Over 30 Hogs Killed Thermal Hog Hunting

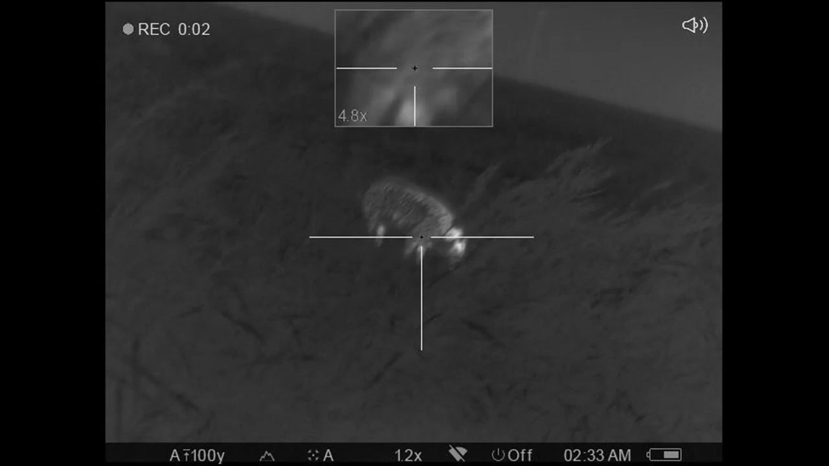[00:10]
Hey, pig. Hey, pig. Quiet time.
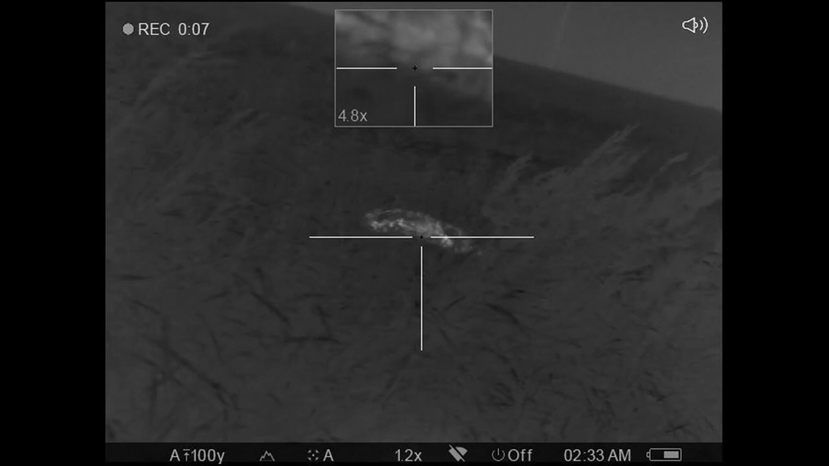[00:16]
you hit me right in the head with one of your shells.
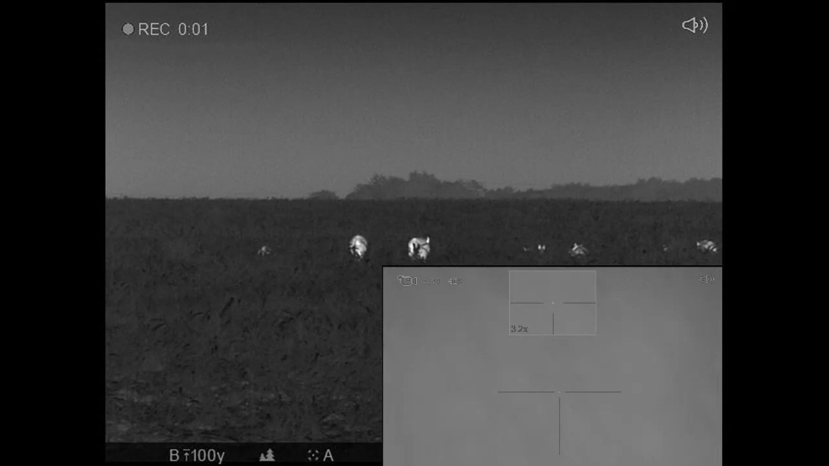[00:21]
Where are you, Willie? I'm on you. Y'all get him.
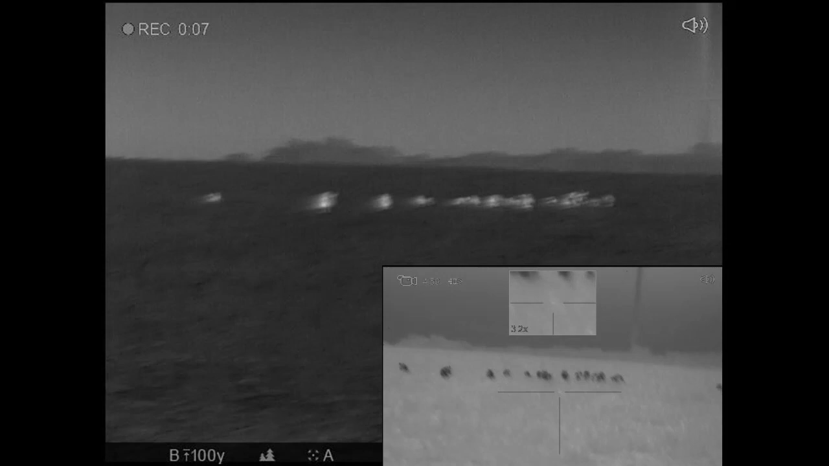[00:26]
Get the big one second to the left. There you go. That one?
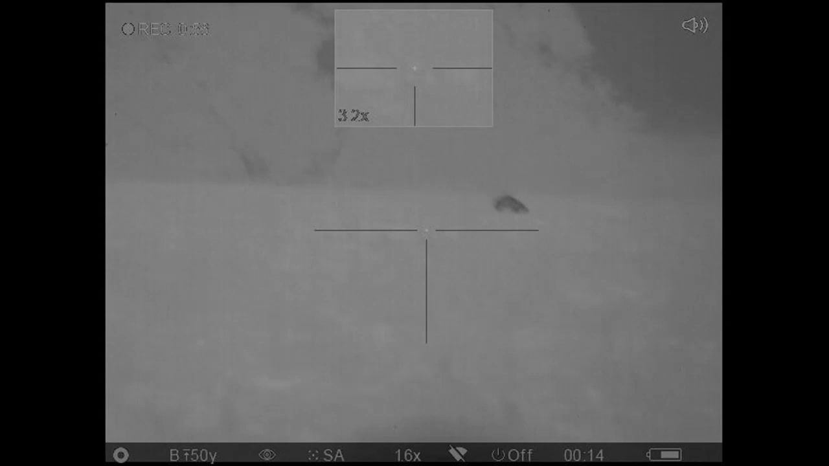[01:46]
That'll do. Stepping up on you, Jones.
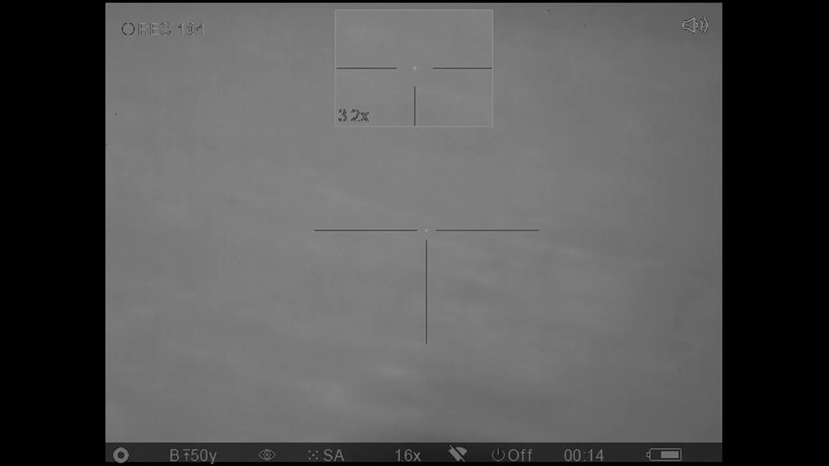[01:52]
They're all over the hill. Okay. I'm gonna knock this one back down.
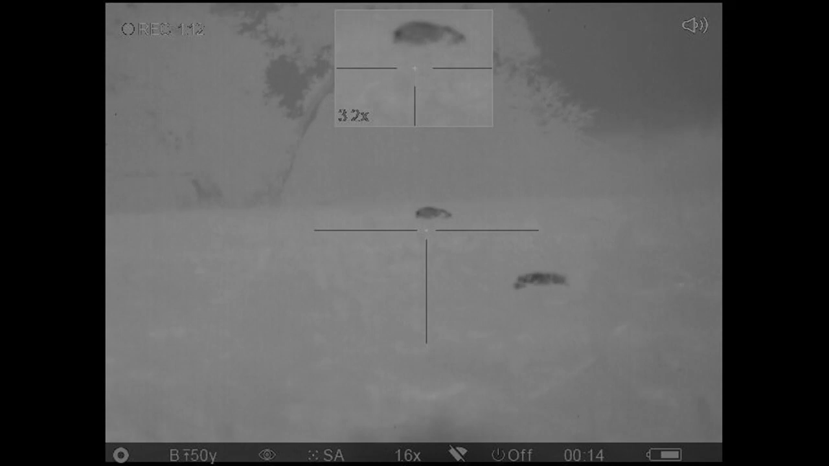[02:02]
I'm gonna take the one furthest back. Hold on. Getting up. All right, that's it.
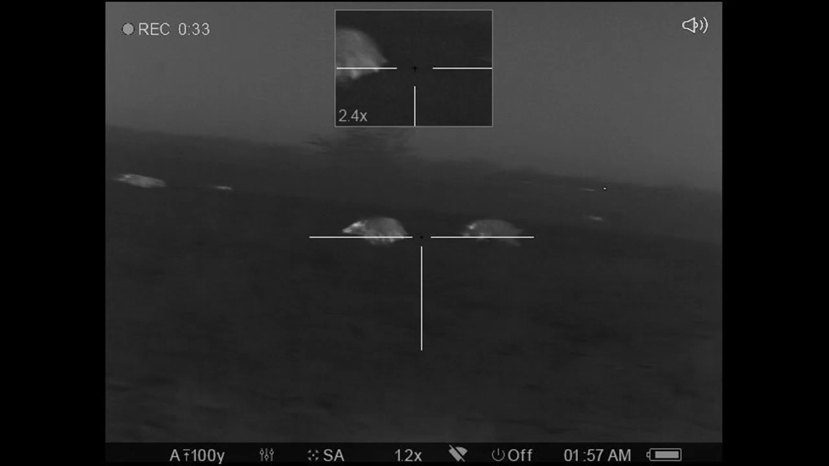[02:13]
Coming around you. Stay where you are, Jones. I'm just moving.
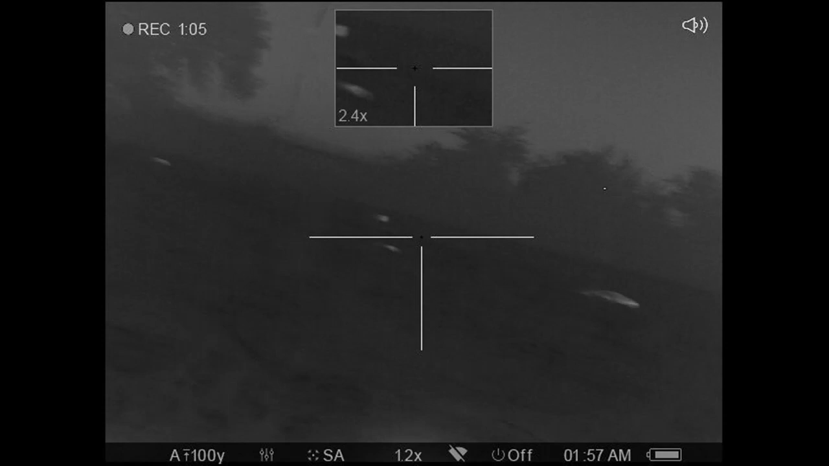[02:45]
Stepping up on you, Jones. I got you. They're all over the hill.
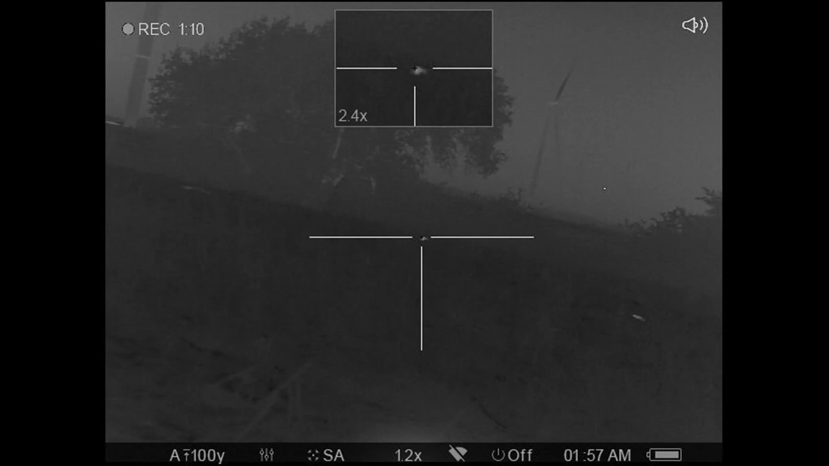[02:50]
Okay. I'm sorry. I missed him. Oh.
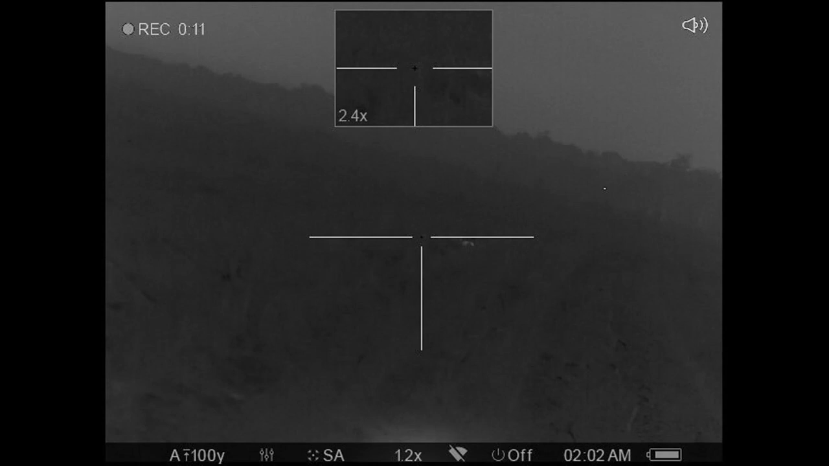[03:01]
Okay. I hit him.
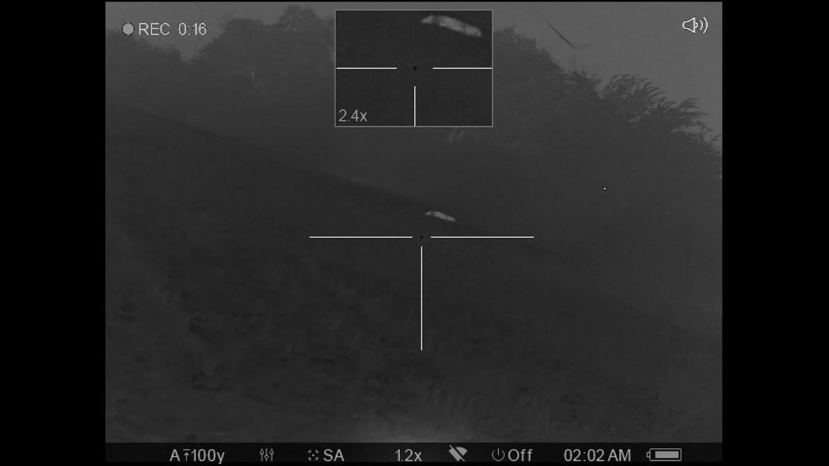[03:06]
The first one was a warning shot, in case y'all are wondering. He laid down. No, he's trying to get up. I'm on. Ooh. All right. Oh, this may be suppressed, but man, that was loud.
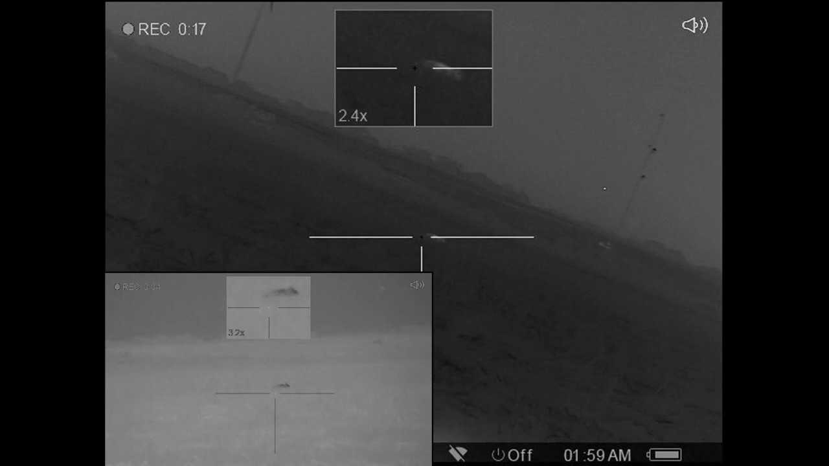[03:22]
Oh, he's mad. There went a chunk of him. I'm pretty sure. That'll do it.
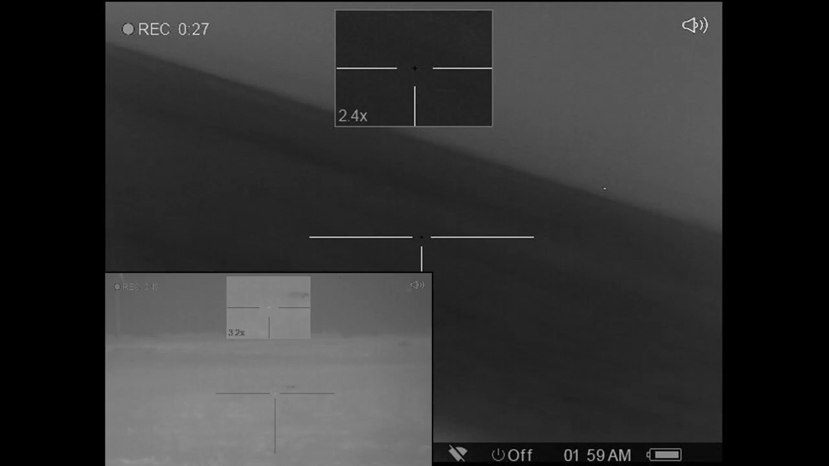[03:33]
I did not know y'all were shooting pigs over there.
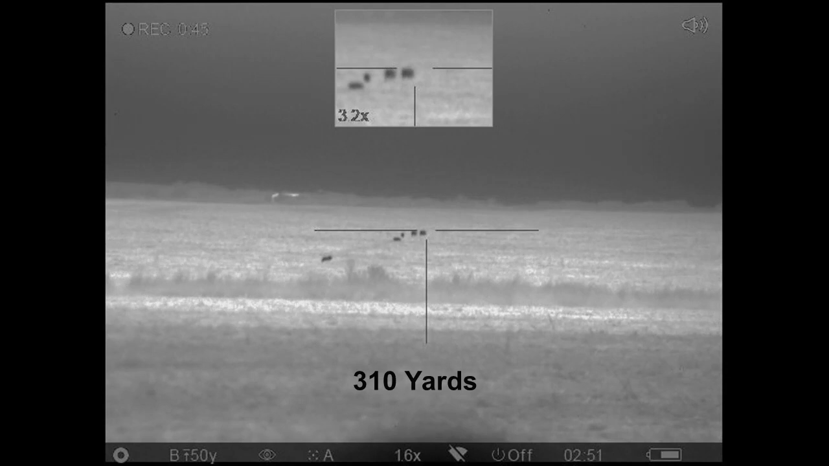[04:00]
3, 2, 1. Yeah, that's me shooting at them on a wing and a prayer, pretty much.
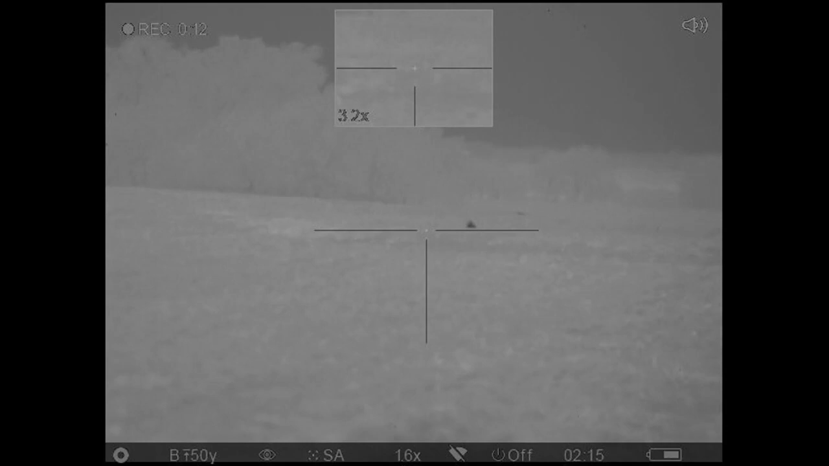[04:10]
Ooh, I shot his face off. Stepping up.
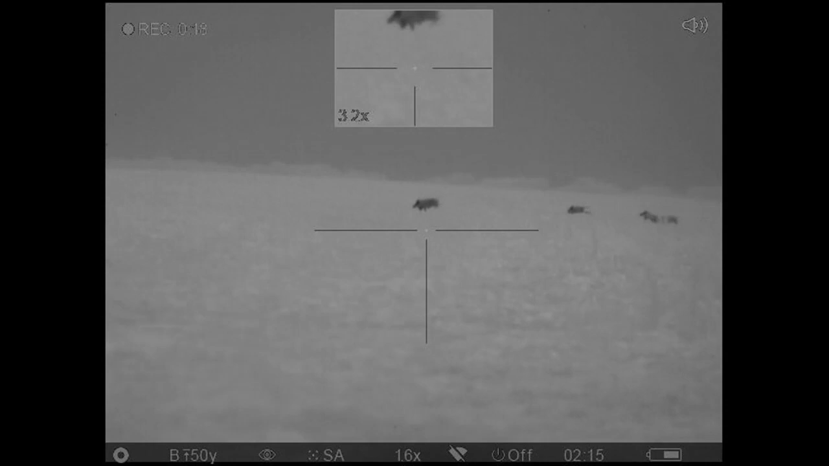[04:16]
That poor little bastard got shot a couple times.